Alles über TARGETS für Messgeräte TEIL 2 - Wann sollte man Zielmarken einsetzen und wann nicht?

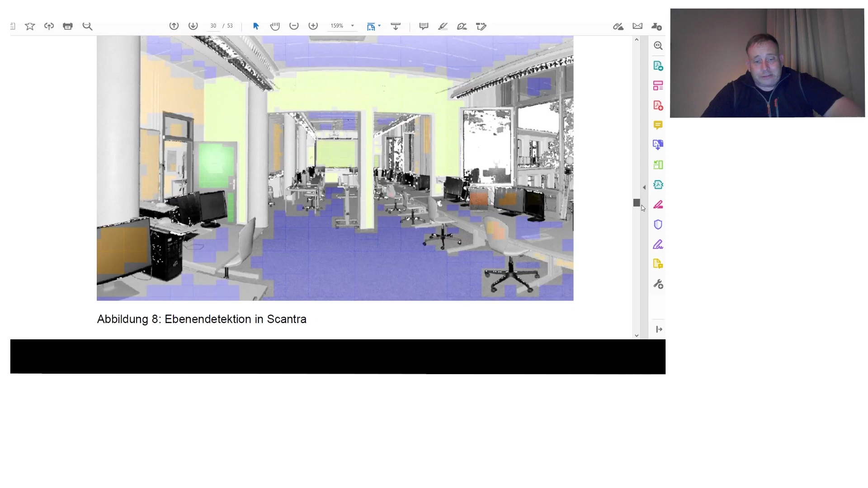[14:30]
Also, erfasste Punktwolken wurden einmal Ebenen erkannt für die targetlose Registrierung,
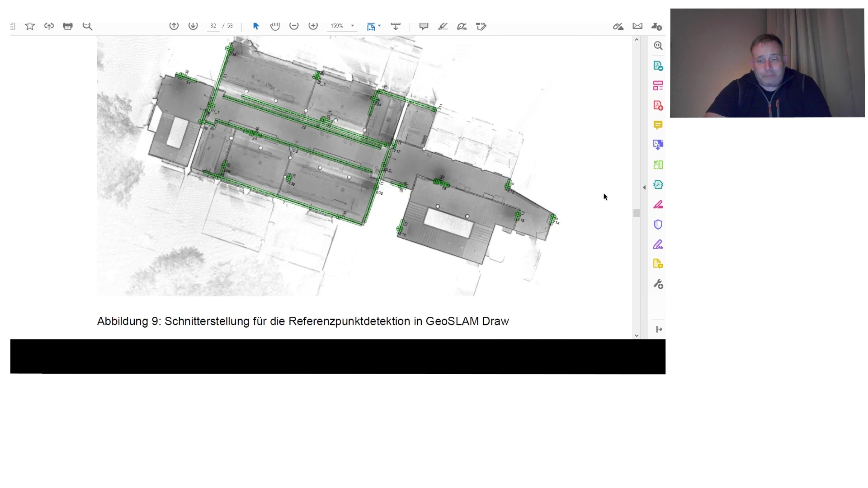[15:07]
PointCab mal so ein Schnittbild hier drin.